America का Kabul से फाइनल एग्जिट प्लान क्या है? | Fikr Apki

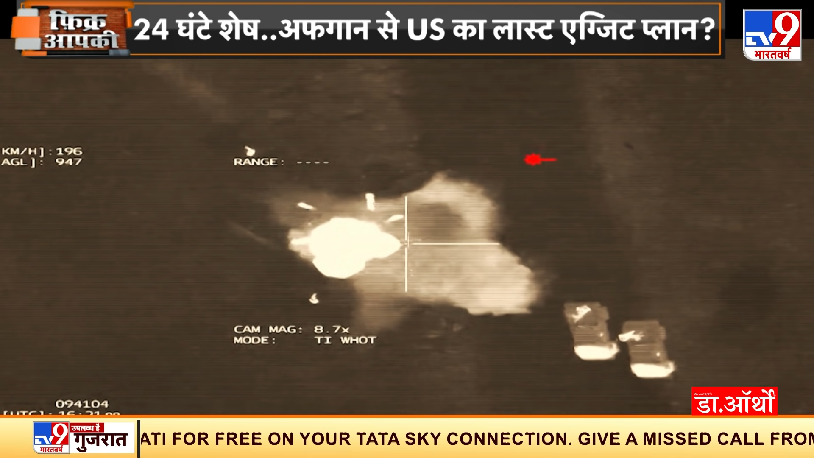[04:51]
कर बताया है कि IS-IS-K के सूसाइड बॉमबर काबुल एरपोर्ट पर हमला करने वाले थे इससे पहले ड्रोन की मदद से एर स्ट्राइक कर इस कार को उड़ा दिया गया जिसमें इसलामिक स्टेट खुरासान के साथ आतंकी मारे गए